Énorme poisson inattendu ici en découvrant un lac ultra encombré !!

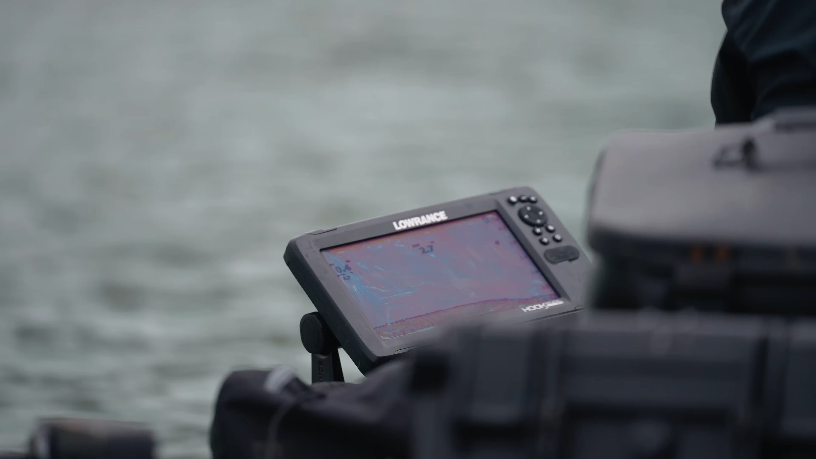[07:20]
Ça va être l'utilité du sondeur. On partira à la découverte tout à l'heure.
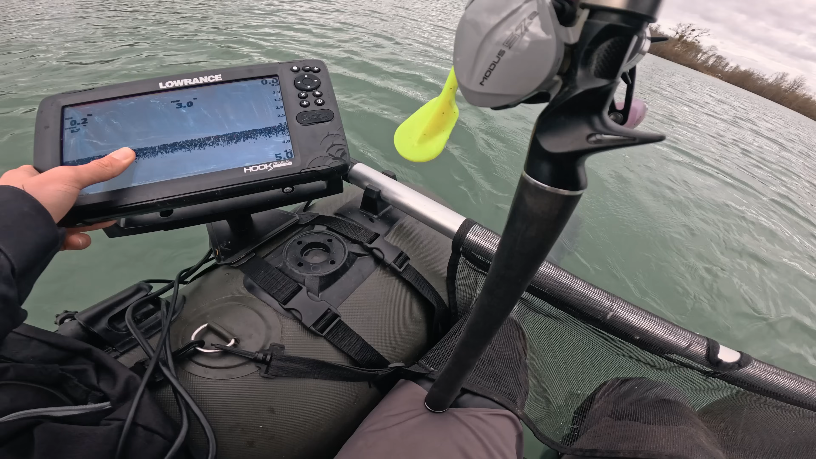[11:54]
On va voir. Si ça se trouve, il y a des restes d'herbiers. Je ne les vois pas spécialement au sondeur. On va poncer la zone. On va laisser allumer le sondeur parce qu'on peut trouver une zone de cassure aussi. C'est des zones qui peuvent être intéressantes aussi pour le carnassier.
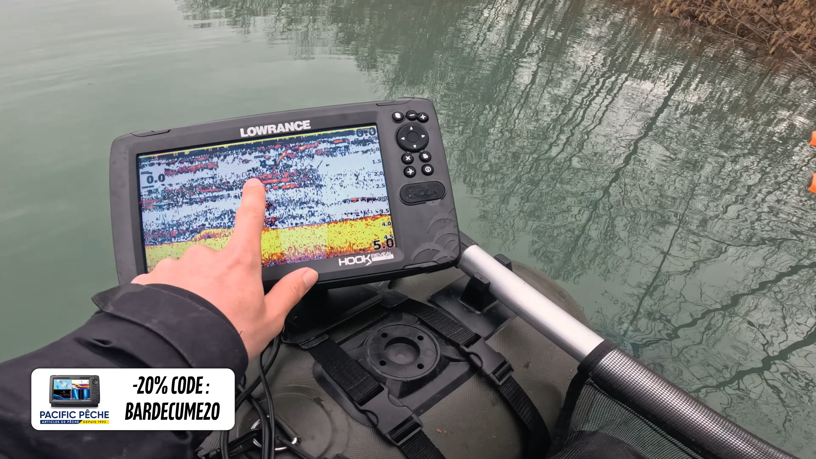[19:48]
Là c'est toutes les branches qui viennent s'avancer dans l'eau qu'on voit ici. Il y a des super obstacles !